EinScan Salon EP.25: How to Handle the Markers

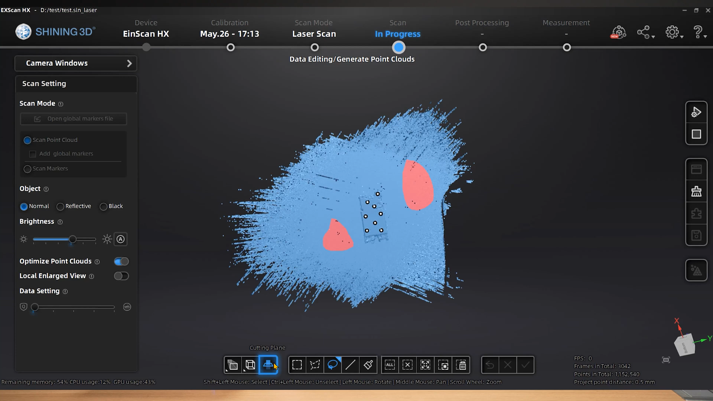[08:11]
We choose to apply the manual alignment method after all three scans are completed.
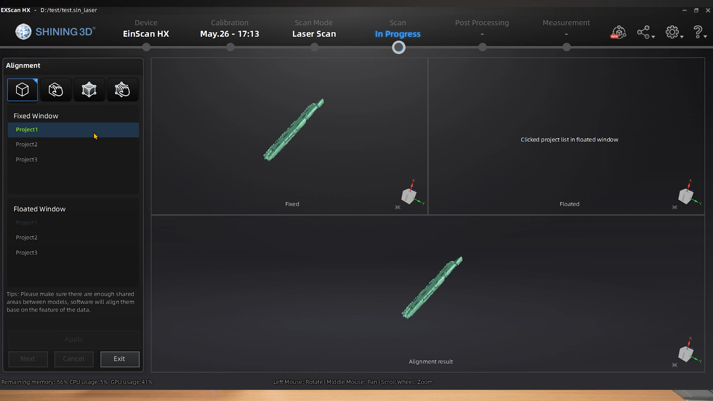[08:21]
The software can recognize the public markers on the object itself for alignment through markers point aligning.
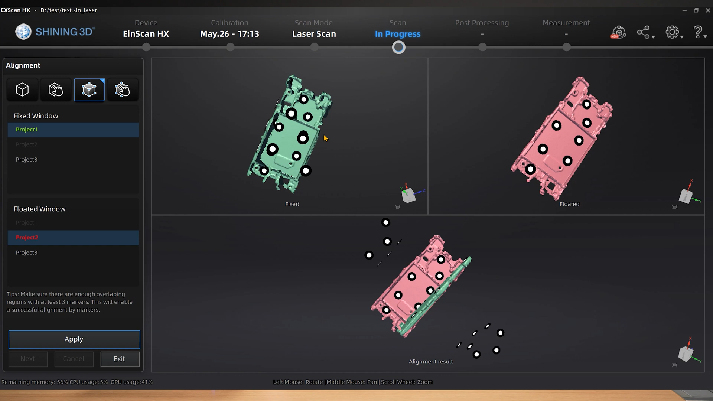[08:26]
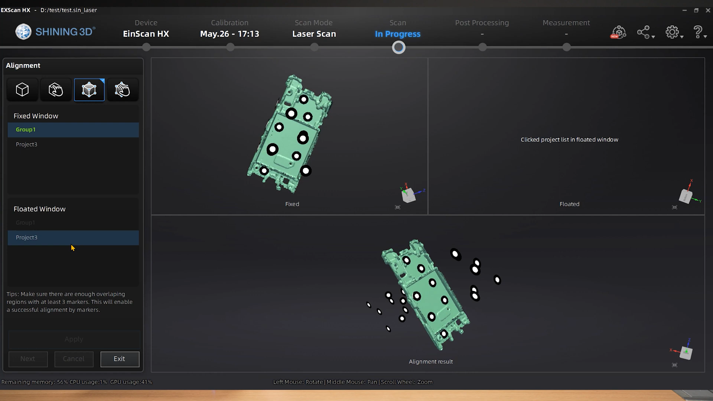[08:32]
It is feasible to prevent misalignment due to the distinct characteristics of the markers that are pasted on opposite sides of the thin walled part.
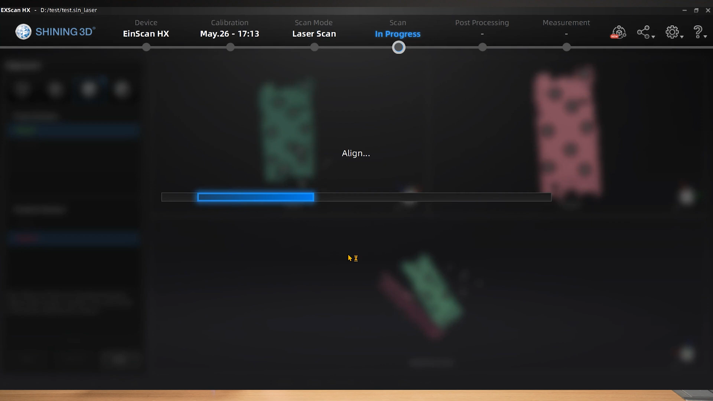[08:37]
Verify the data alignment once the fitting is done sequentially.
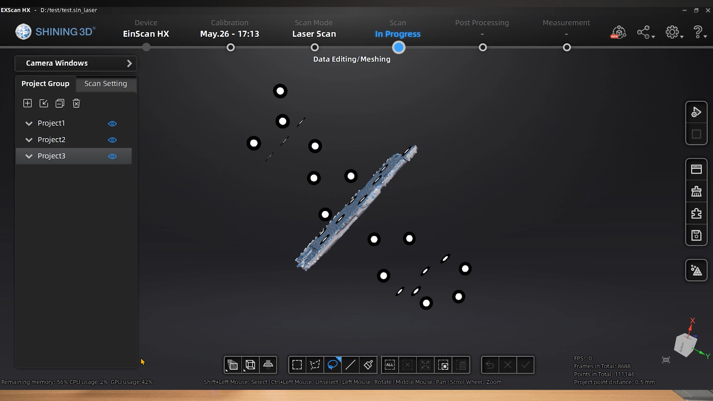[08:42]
There is no need to pay attention to the floating makers because they are from the previous auxiliary reference.
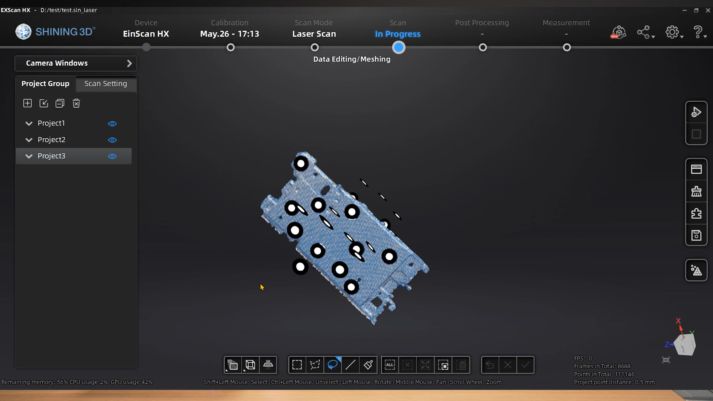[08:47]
The three projects data fitting is flawless, and the scanning was successful.
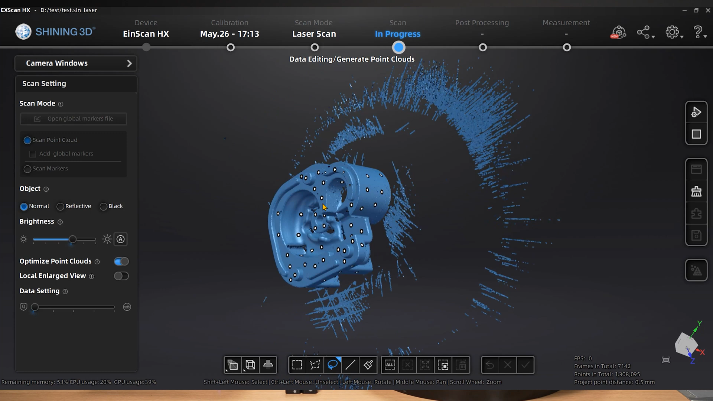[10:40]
After completing the front and side scans, we can remove irrelevant data or apply a variety of editing tools to enhance processing efficiency.